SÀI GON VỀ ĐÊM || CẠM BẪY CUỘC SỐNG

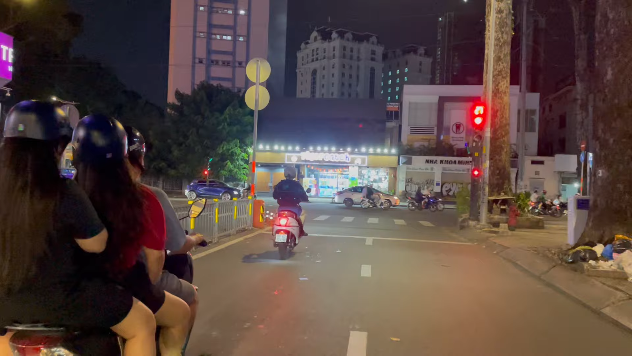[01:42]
Đường Bùi Thị Xuân đó là khu đó là đa số là khách nhận khách sạn 4 sao 5 sao để cho những khách nước ngoài mình về lưu trú đó các bạn. Cái đoạn đường Bùi Thị Xuân đó là đa số là khách sạn
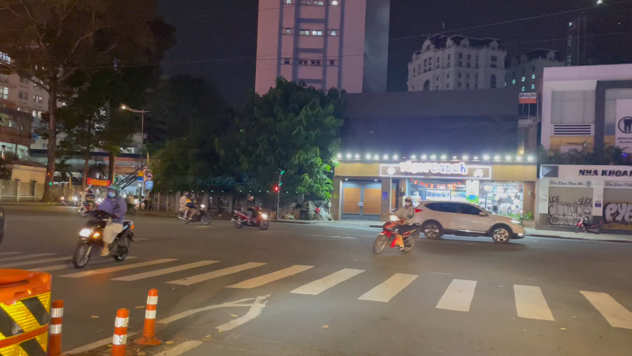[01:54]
chỉ phục vụ cho khách nước ngoài về lưu trú ở đó các bạn. À, phía trước mình đây là bệnh viện Từ Dũ nè cả nhà. À, mình đi trên một đoạn vài trăm mét nữa là
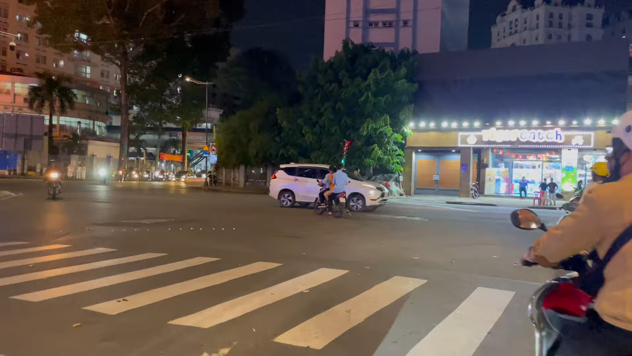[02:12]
sẽ mình sẽ quẹo qua khu Bùi Thị Xuân đó các bạn. Khu Bùi Thị Xuân đây là những khách sạn lớn, có rất là nhiều em chân dài ở đó các bạn.
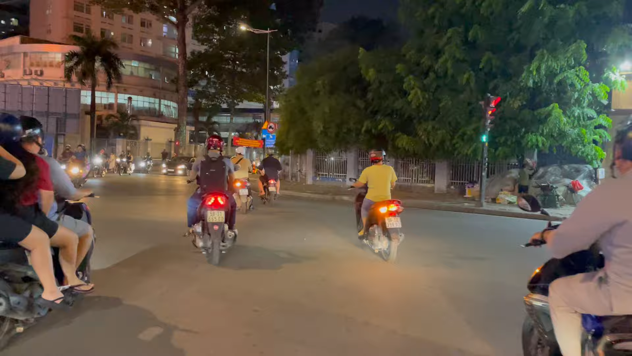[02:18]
Ở đây là một cái giống như một cái khu khu khu khu đèn đỏ, mà đèn đỏ kính thôi.
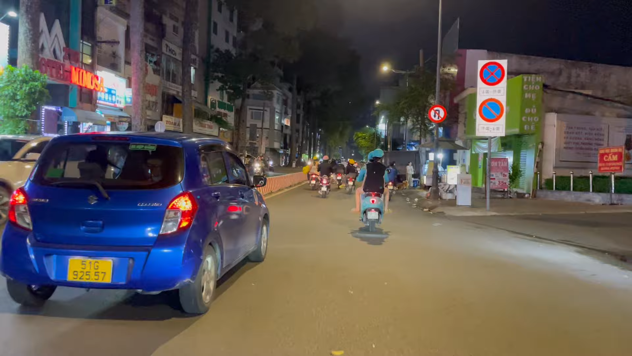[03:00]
rất là khủng khiếp luôn. Đây là đường Bùi Thị Xuân nè các bạn.
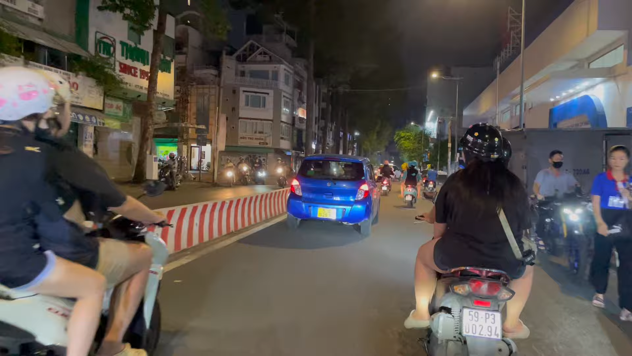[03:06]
Sài Gòn về đêm rất là lung linh luôn cả nhà.
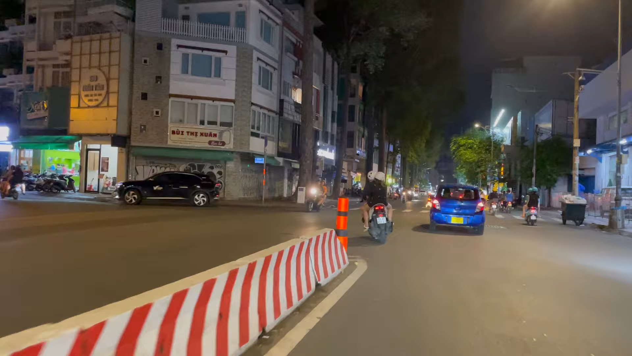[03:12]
Đó, mình sẽ đi, đây là đoạn Bùi Thị Xuân của quận nhất các bạn. Đường Bùi Thị Xuân thì nó ngắn đó các bạn, nó từ ở khúc ở Nguyễn Thị Minh Khai ở thuốc ở trên Cống Quỳnh này sẽ đi xuống tới cách mạng tháng 8 chừng gần 500 mét là hết đoạn đường Bùi Thị Xuân này rồi cả nhà. Nhưng mà rất là nhiều khách sạn ở đây, khách sạn đa số là những khách sạn cao cấp, khách sạn 5 sao 4 sao các bạn. Đây những anh khách nước ngoài thì mình về đây là chỉ lưu trú ở đây vì khách sạn ở đây rất là sang trọng các bạn.
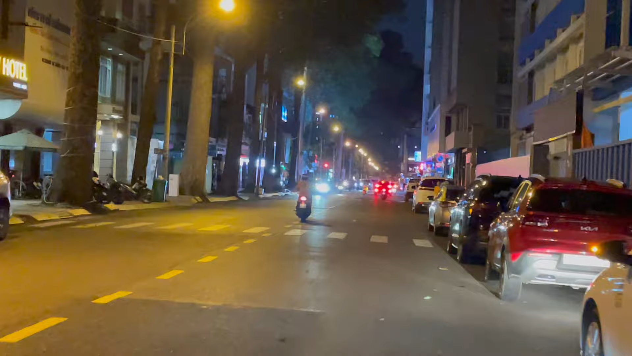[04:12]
Mình đi một đoạn đó thôi là sẽ tới cách mạng tháng 8. Mình sẽ rẽ về một cái khu tẩm uất massage ở đường Lý Tự Trọng đó các bạn.
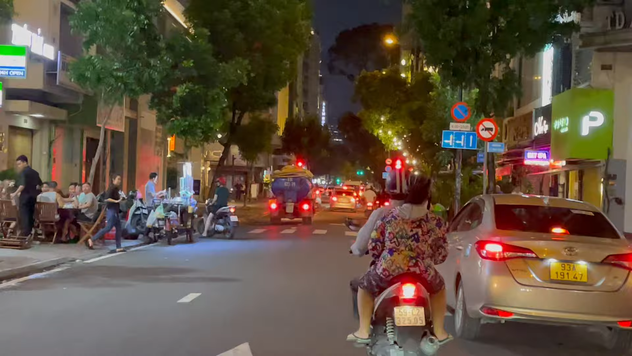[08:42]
Mình về quận nhất này, chắc này đường nó đông. Ở đây là mình sẽ đi về hướng Vincom đó các bạn. Đường Lý Tự Trọng này đi một đoạn nó sẽ tới Vincom Đồng Khởi đó các nhà.
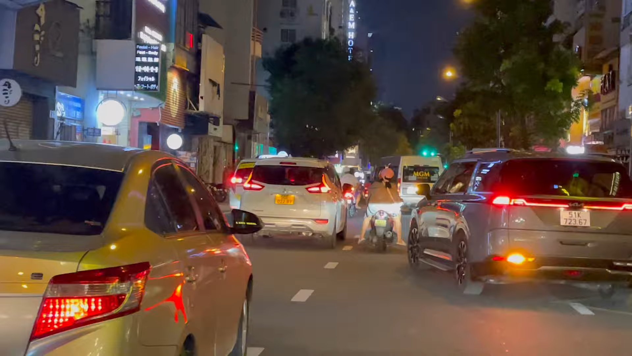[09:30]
Đó, ở đây là đường Thủ Khoa Quân đó các nhà, ngã ba Thủ Khoa Quân với Tự Trọng đó các bạn.
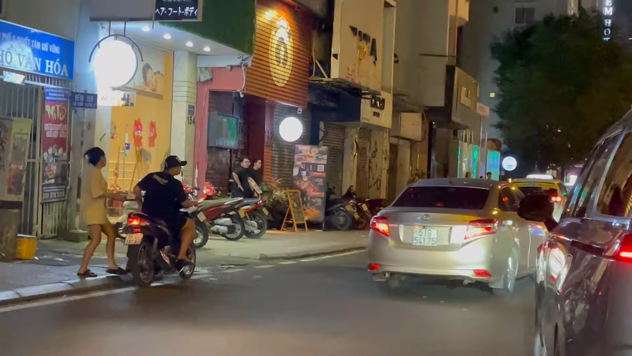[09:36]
Ngay góc ngã tư Thủ Khoa Quân với Tự Trọng này cũng có rất là nhiều
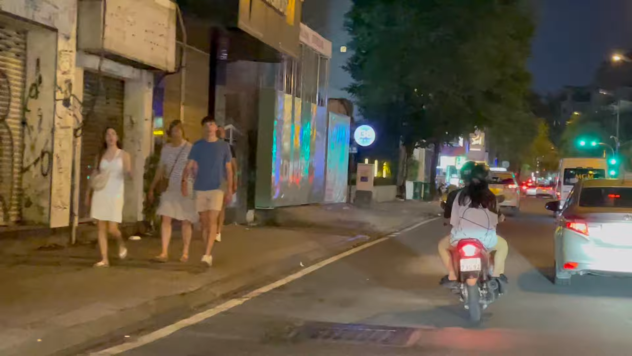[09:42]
máy bay như là những bướm đêm đứng ở đoạn này rất là nhiều, nhưng mà bây giờ vắng rồi. À, mình sẽ đi thẳng về dưới đường Lý Tự Trọng, đi thẳng về khu đèn đỏ người Nhật luôn nha cả nhà.
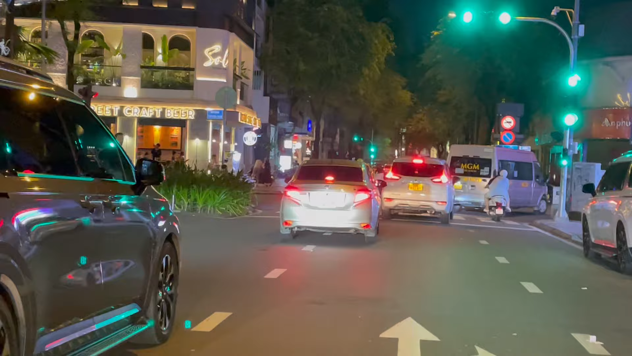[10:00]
Đường Lý Tự Trọng hai bên quán xá rất là nhiều bạn, nó khúc này nó tối lắm bạn, mình đi tới đoạn này rất là tối.
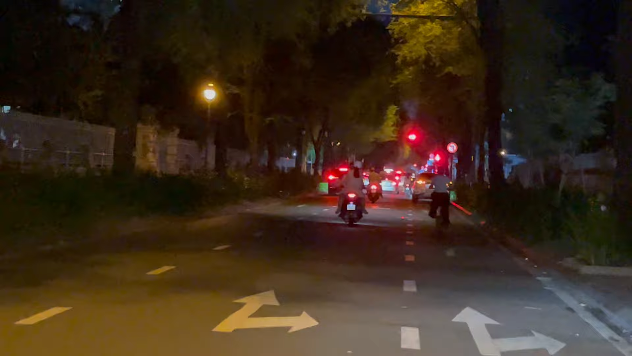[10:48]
Ở phía bên đây là bảo tàng đó các nhà, bảo tàng thành phố Hồ Chí Minh.
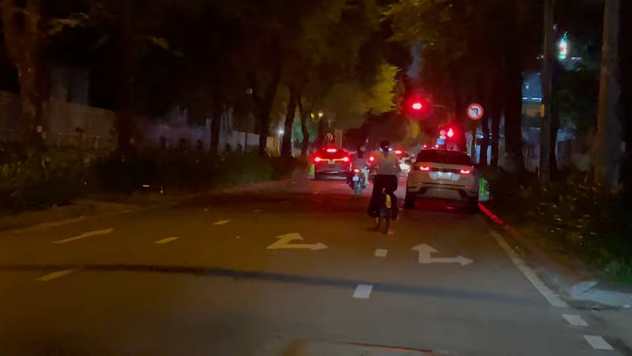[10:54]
Đây là bảo tàng thành phố Hồ Chí Minh nè các bạn.
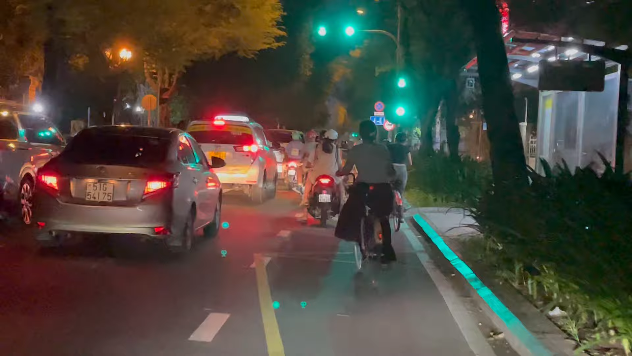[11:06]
Ở đây là góc ngã tư Nam Kỳ Khởi Nghĩa với Bắc ở Lý Tự Trọng với Bắc Tơ đó các bạn.
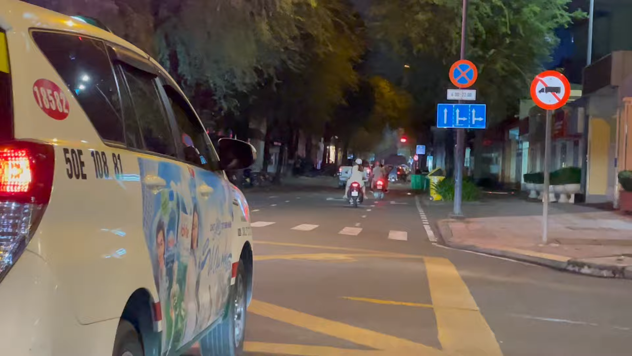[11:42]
Đó, đây là Vincom đó bạn, mình đã tới Vincom Đồng Khởi đó cả nhà, đây là góc ngã tư Đồng Khởi. Đi chừng vài trăm mét là tới đoạn đường Thái Văn Lung đó mà.
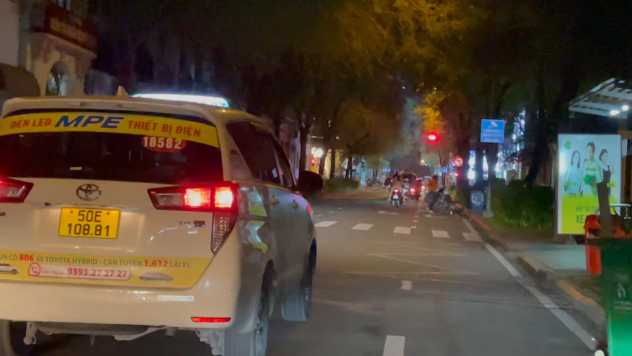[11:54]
Thái Văn Lung đó là khu phố đèn đỏ người Nhật cái nổi tiếng của Sài Gòn mình.